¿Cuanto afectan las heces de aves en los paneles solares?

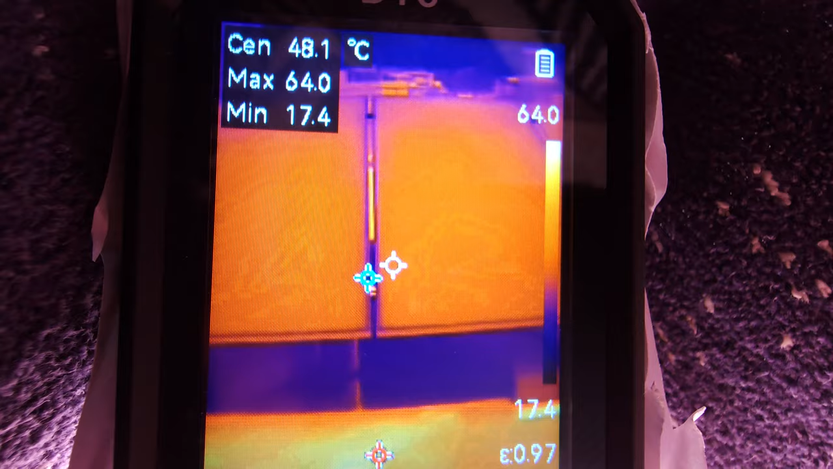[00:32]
Unos paneles solares expuestos al sol un día de verano en horas centrales pueden estar entre 55 y 70 grados Celsius.
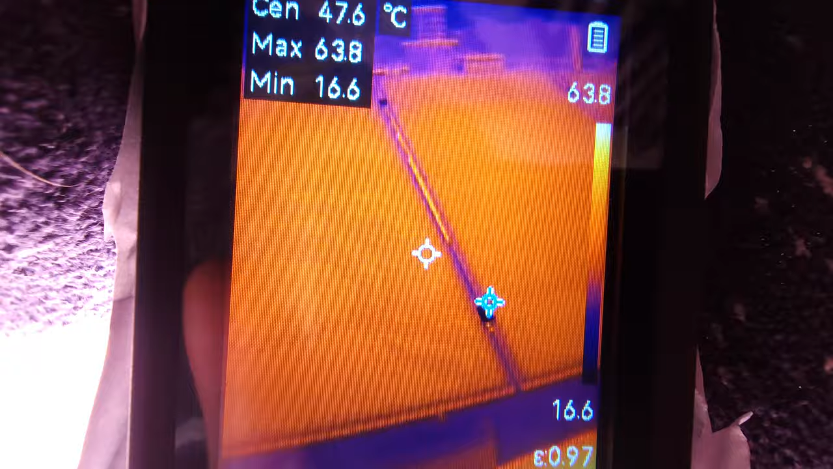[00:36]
Esta temperatura lo normal es que esté repartida de forma uniforme por todo el panel,
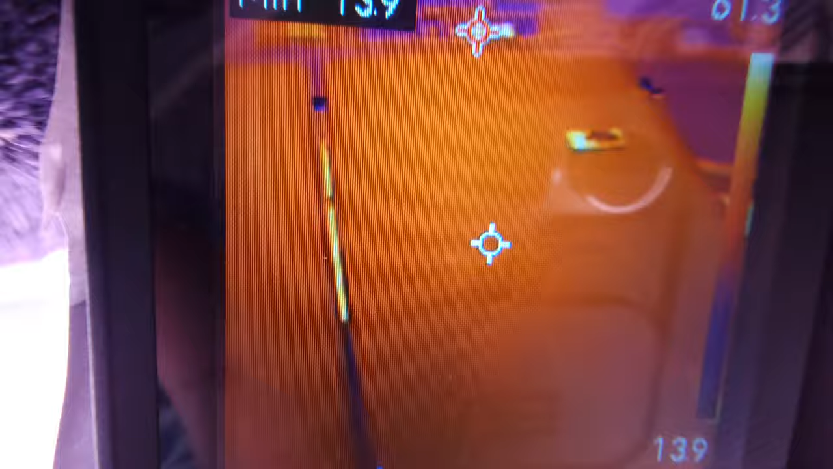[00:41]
pero cuando aparece una sombra de estas características,
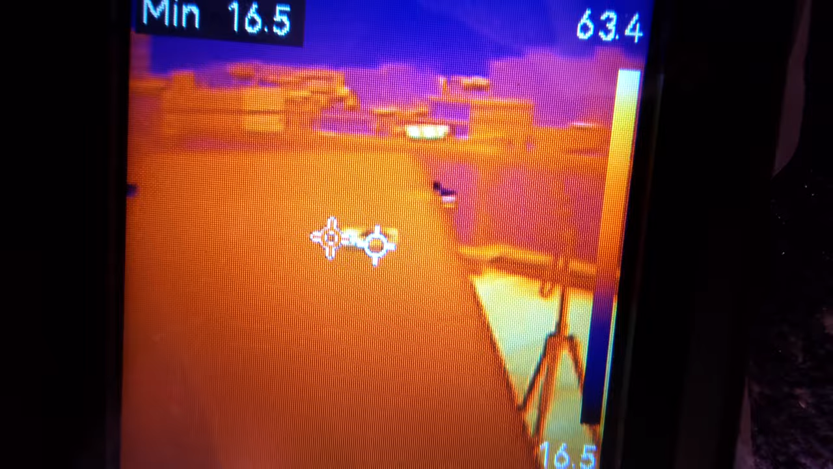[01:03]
consumiendo y disipando en forma de calor la energía de las células de su serie.
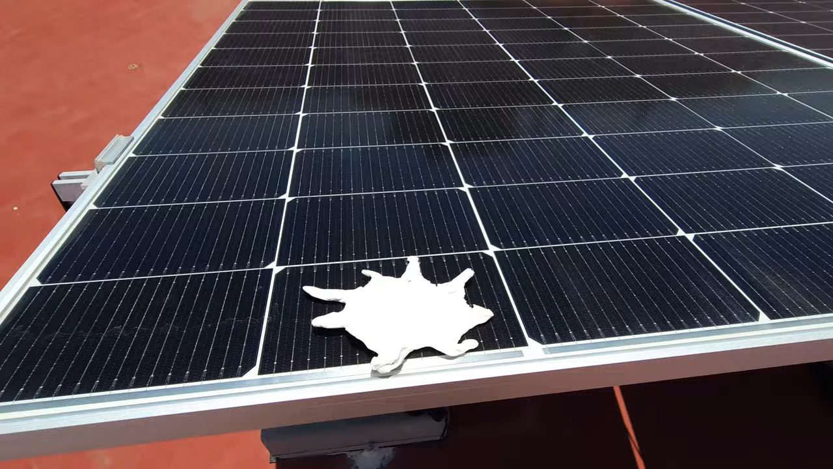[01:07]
Estos paneles están divididos en seis grupos, por lo que la sombra atenuará solamente una parte de la producción de este panel.
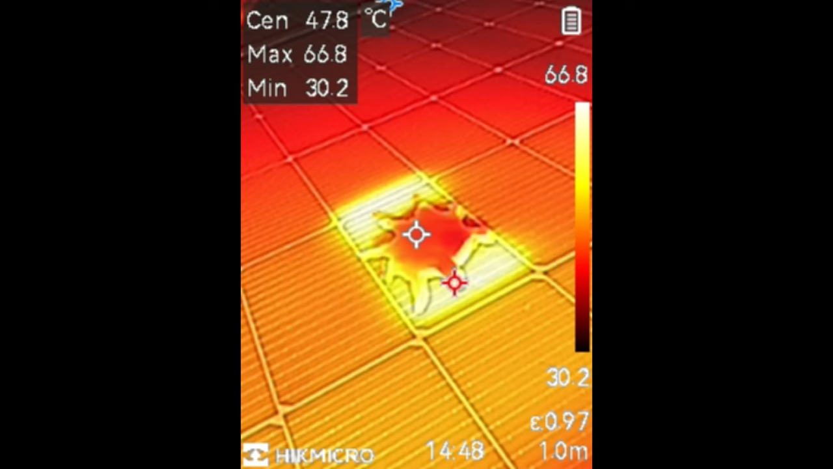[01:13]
Como el panel está conectado en serie con el resto de paneles, todos ellos van a trabajar como máximo a la potencia que el panel sombreado nos está entregando.
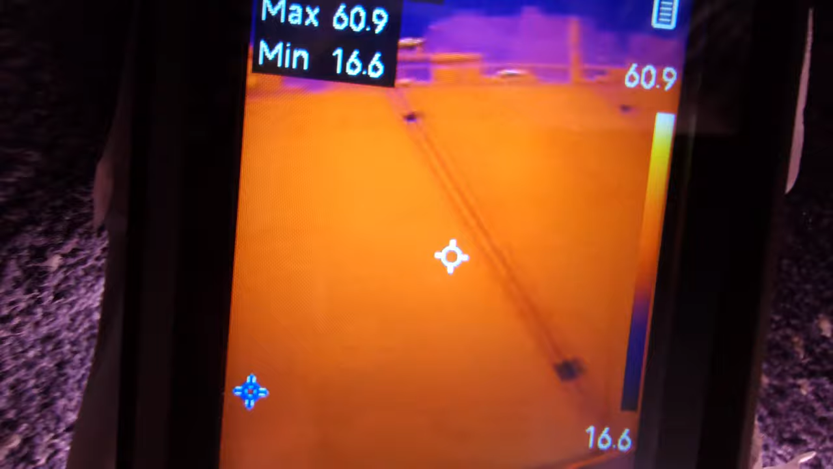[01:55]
pero lo ideal es mantener los paneles siempre limpios para obtener la mayor producción y que la degradación de las células sea uniforme.
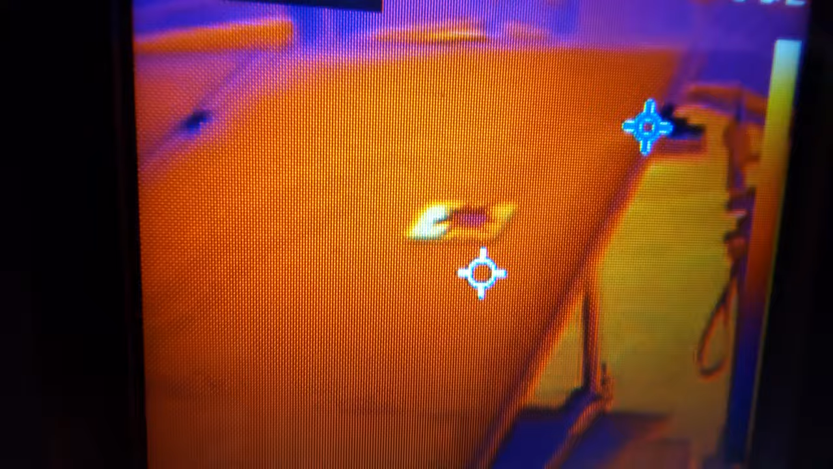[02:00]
Disponer de una cámara termográfica para realizar comprobaciones
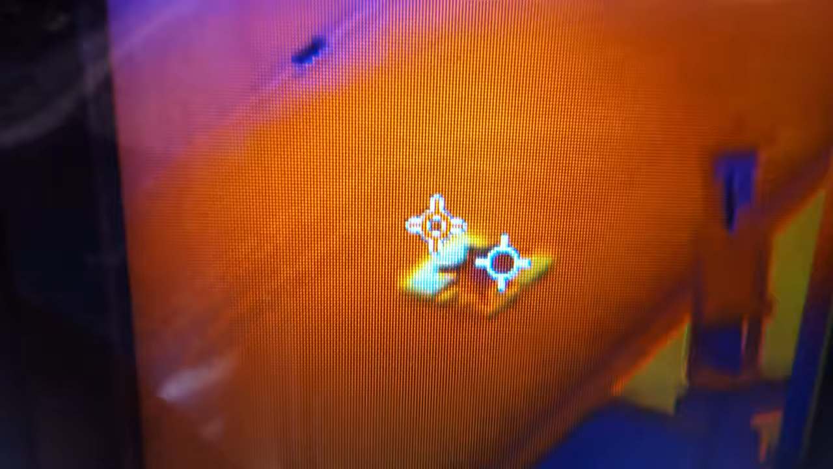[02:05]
de los paneles es muy útil para detectar fallas en los mismos.
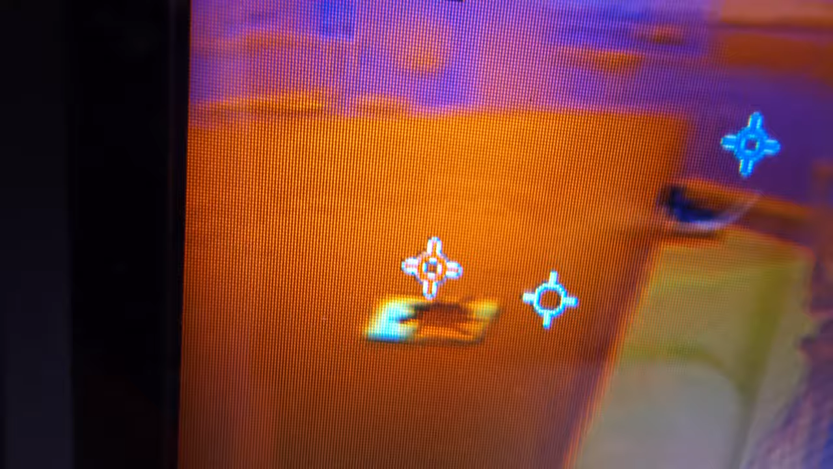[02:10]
Si hay un problema en una de las células que nos esté afectando a la producción de todos los paneles, rápidamente se puede localizar con una imagen térmica.
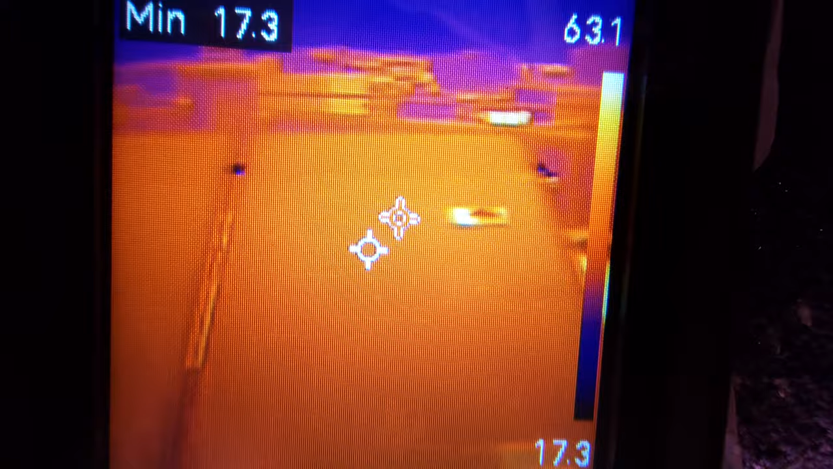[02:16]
Si el aumento de la temperatura no está justificado por una sombra,
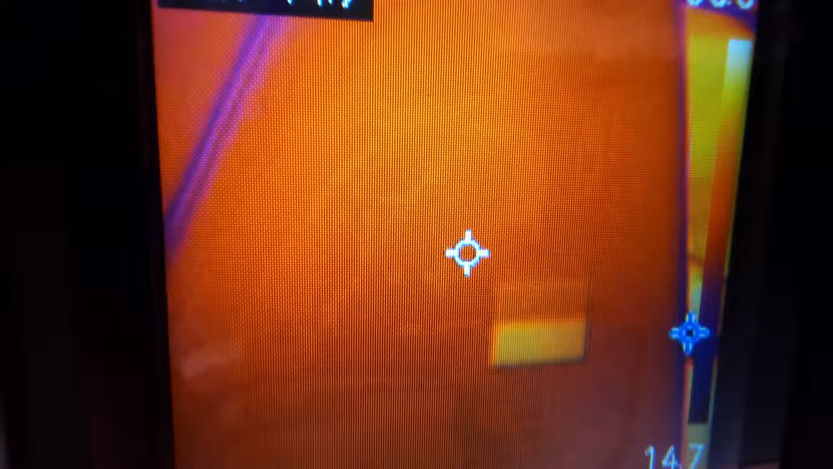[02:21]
sabremos que hay un mal funcionamiento en el panel que nos estará contagiando a todo el sistema. Y nada más por hoy, espero que haya sido de utilidad este vídeo, no olvides dejar tu comentario, dale a me gusta y suscríbete al canal.